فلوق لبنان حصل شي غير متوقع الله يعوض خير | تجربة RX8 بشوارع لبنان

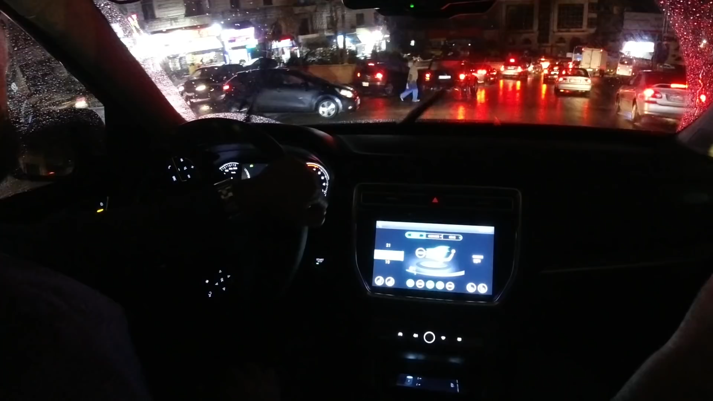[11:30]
هذا النظام المساعدة في النزول المنحدرات. وصدفة جميلة انه ماشيين والدنيا بتمطر وشوارع زلقة.
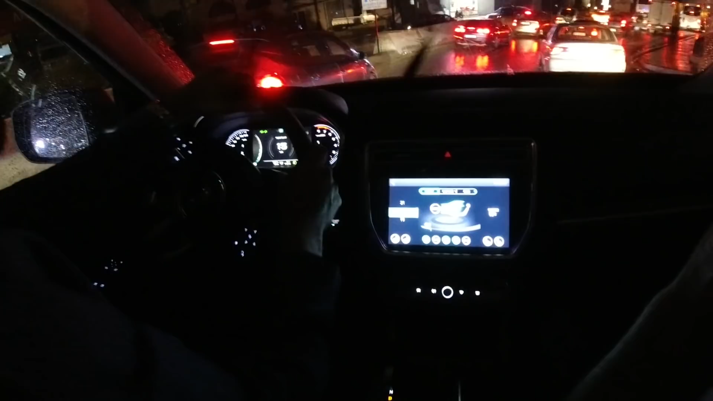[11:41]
يعني انت ما تستخدم فرامل للسيارة تمسك نفسها؟ ها؟ ماشي ماشي عادي. والله ابدع ام جي، ابدع. والله بدأت الأمطار تهطل بغزارة.
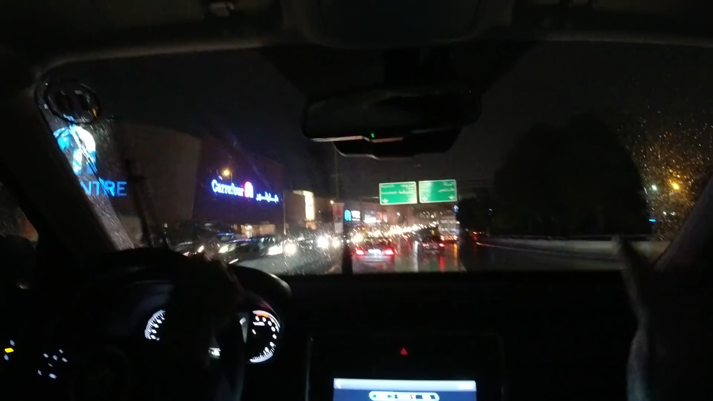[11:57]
شوف هنا كارفور، فوكس موفي. والله خلاص وصلنا الفندق.